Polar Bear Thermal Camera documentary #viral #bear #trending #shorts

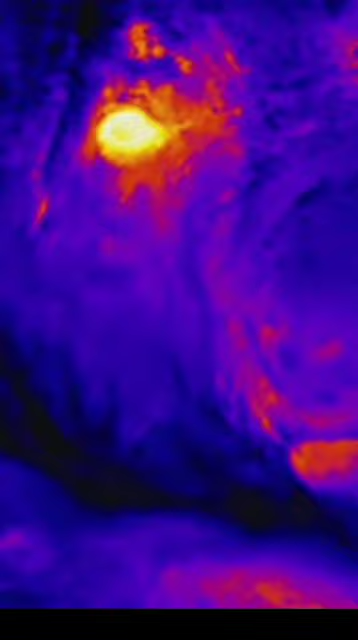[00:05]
Thermal cameras detect the heat loss by a subject as infrared, but polar bears are experts at conserving heat.
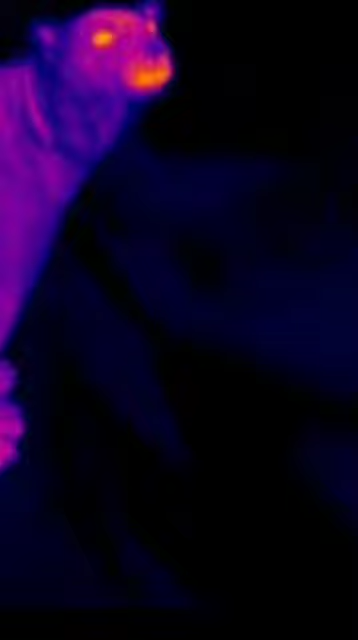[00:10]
The bears keep warm due to a thick layer of blubber under the skin. Add to this a dense fur coat and they can endure the chilliest arctic day.